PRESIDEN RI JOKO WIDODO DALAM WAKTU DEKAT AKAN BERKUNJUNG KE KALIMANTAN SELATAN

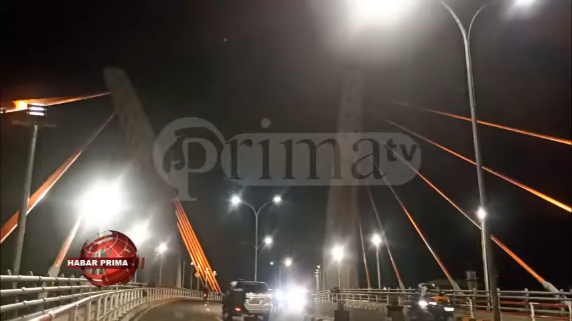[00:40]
Baritokwala walaupun belum diresmikan oleh Presiden RI Joko Widodo, namun sudah bisa dilalui oleh warga.
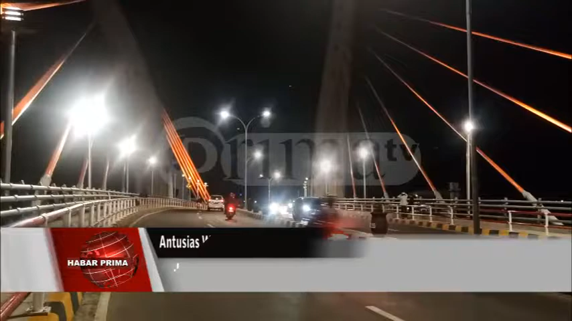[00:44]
Bahkan kadahannya dilalui warga baik dari arah dalam kota maupun luar kota,